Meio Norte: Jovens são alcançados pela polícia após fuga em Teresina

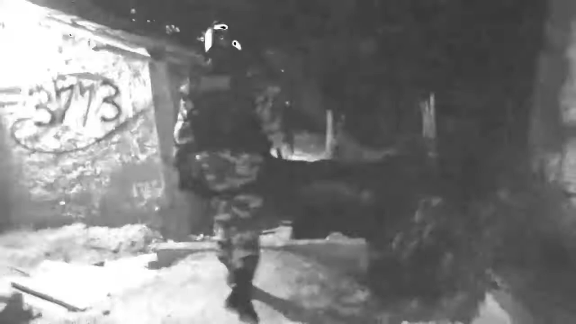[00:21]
acho que ele pulou, tô vendo pulando. Pulou, não tem como.
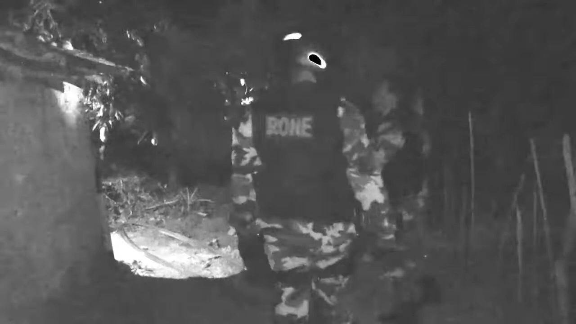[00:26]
Tem, o cara que vem aqui, ele pulou no meio.
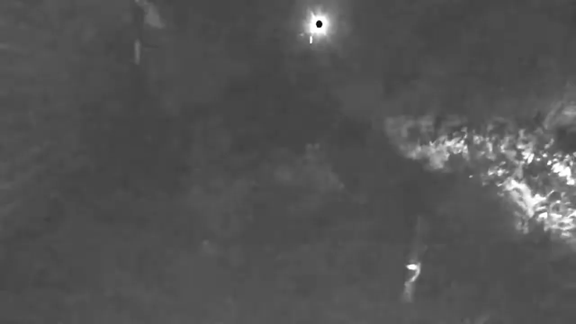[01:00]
Olha aqui, os policiais fazendo abordagem. O jovem correu pra cá.
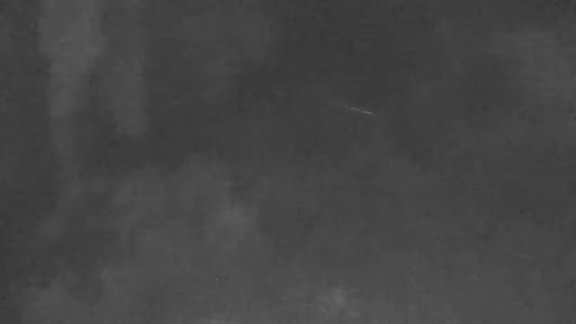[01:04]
Os policiais saíram correndo, dando voz de parada. E atravessou aqui.
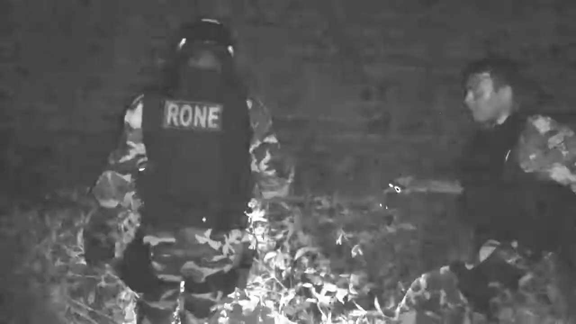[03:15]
Nesse momento, os policiais do Rony fazem buscas aqui no mato, por onde os dois rapazes saíram correndo.
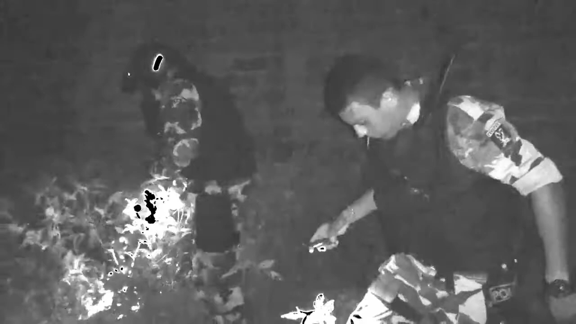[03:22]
Possivelmente possam ter dispensado arma ou droga aqui nessa região. Mais à frente, já tem muitos curiosos observando o trabalho da polícia, onde um dos jovens ficou.
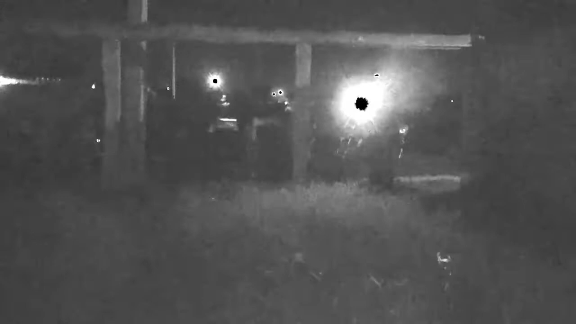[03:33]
O policial está com ele ali, aguardando acabar o procedimento de busca. E familiares já estão aqui reclamando da situação, mas o filho estava em situação de risco com dois jovens que acabaram correndo quando viram a polícia se aproximando.
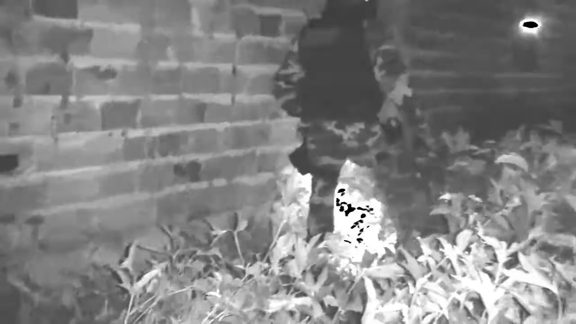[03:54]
Cabaquinho, os policiais aqui na região da Vila Maria, né?